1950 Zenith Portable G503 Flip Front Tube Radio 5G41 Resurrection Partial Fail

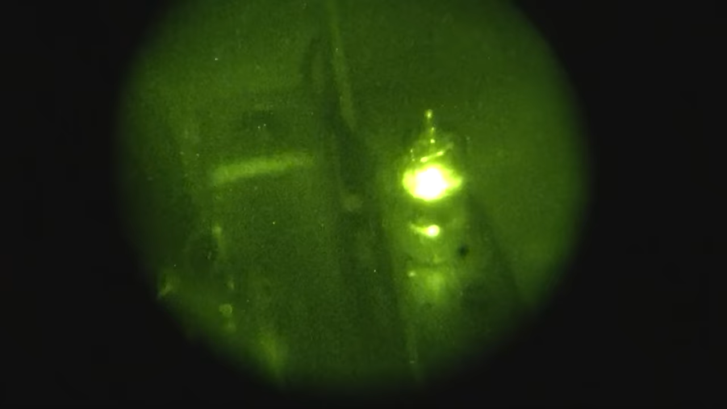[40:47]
Well, the voltage does not lie, because you can see that one glowing, and you can see that one glowing, and you can see that these are dark.
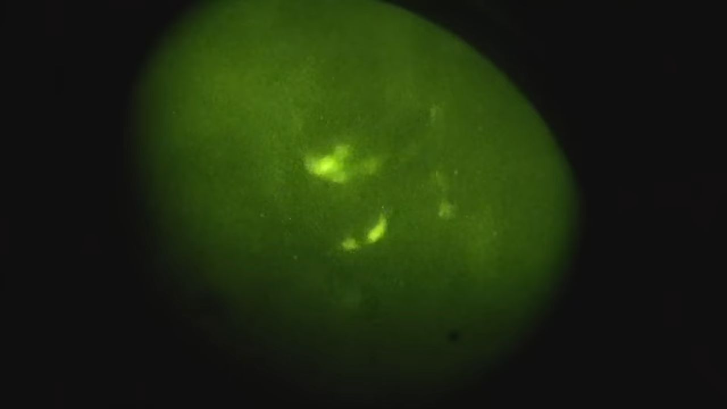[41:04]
Where is the 3-volt one?
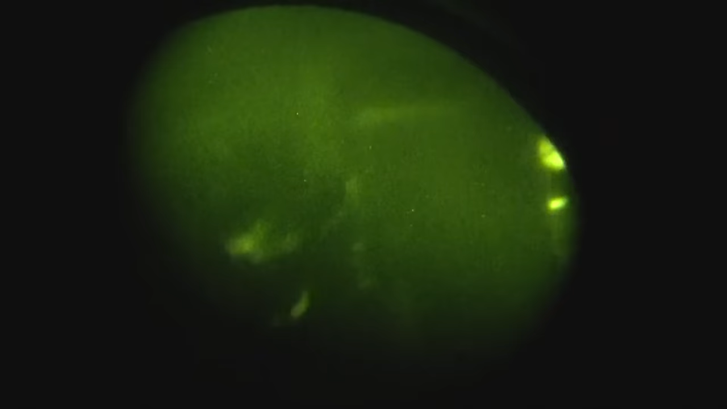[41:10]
So that one's glowing nice and bright. That one's glowing. You cannot see these with your eye. Where is...
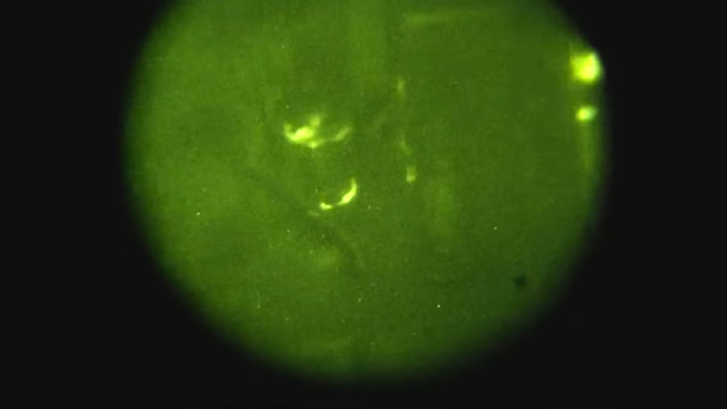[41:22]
Yeah, the 3-volt one is right there.
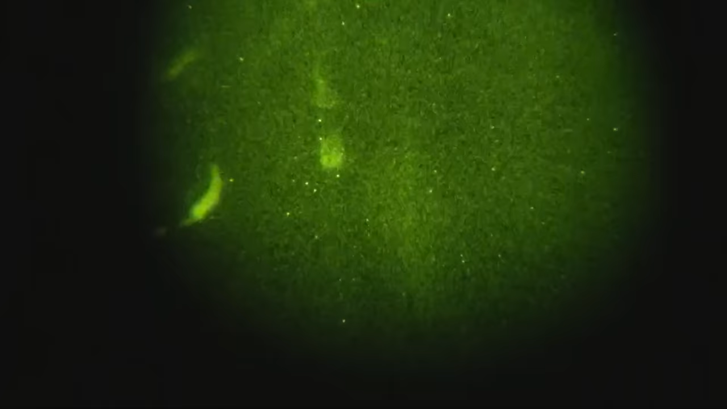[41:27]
Okay, that's one of the 1U4s.
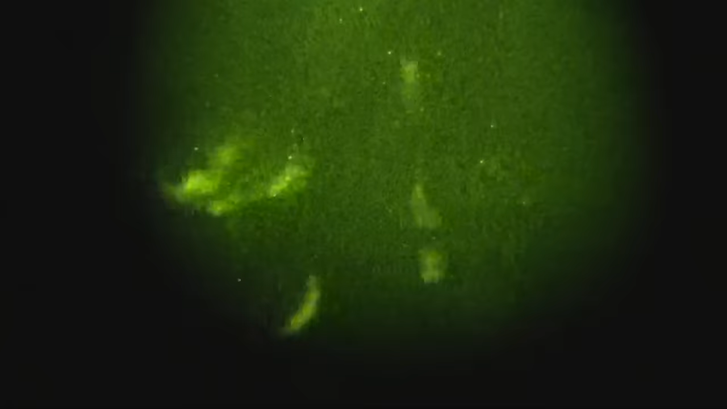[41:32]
And this is, what, the 3S4? So the voltage is not lying.
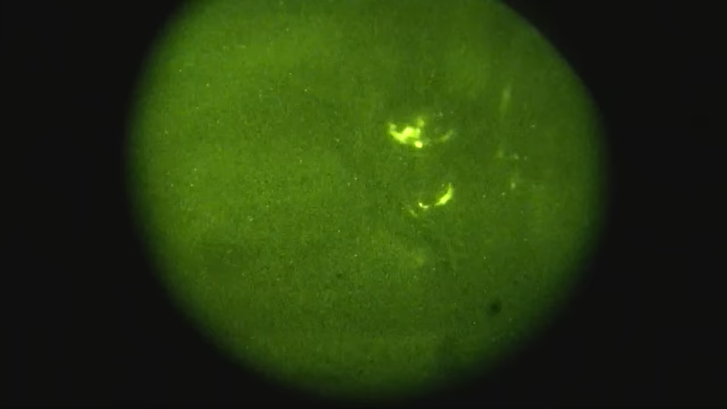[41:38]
But I think if I pull these out, those will go dark. Let me try it.
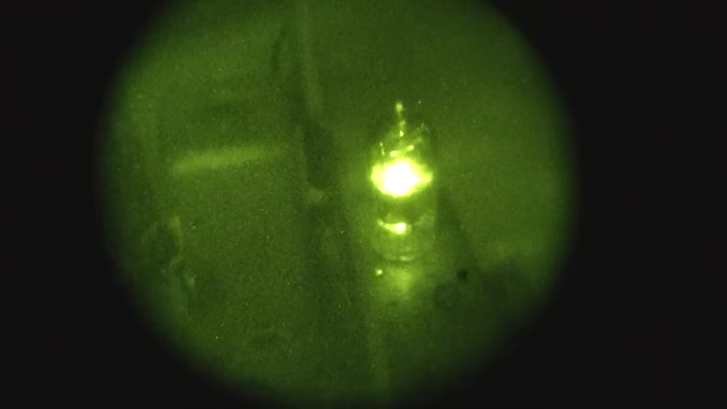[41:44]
And no, they do not. I pulled the 3S4 out. You can see it was right there.
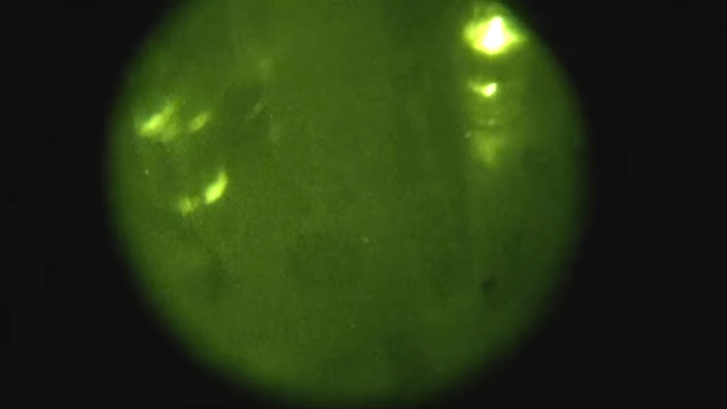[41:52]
And no, they do not go dark. There's the 3S4. Wow. What is going on with this? Using a
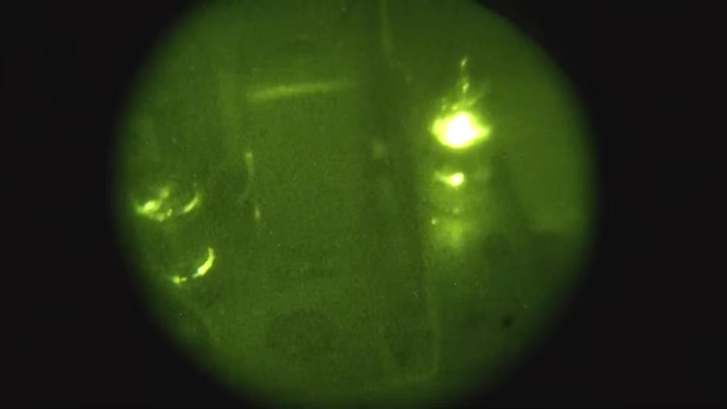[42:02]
$2,500 photo multiplier tube to look at a 10-cent radio.
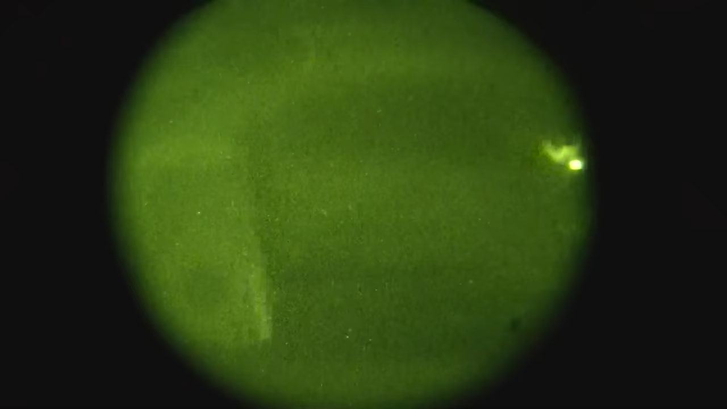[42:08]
This makes a lot of sense, doesn't it? Yeah, what is up with this?
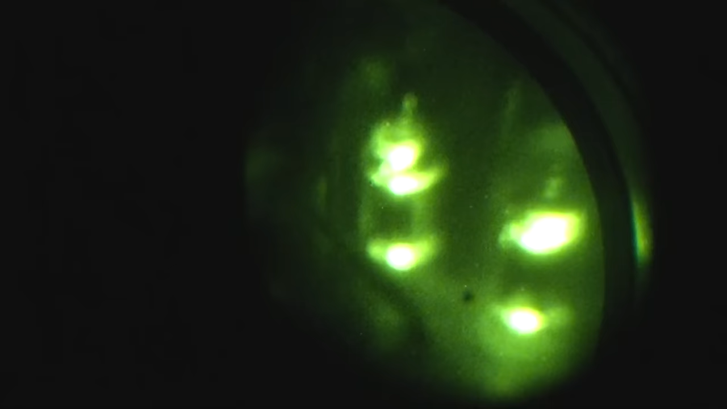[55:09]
All right, so all of a sudden it started working, but here's what they look like.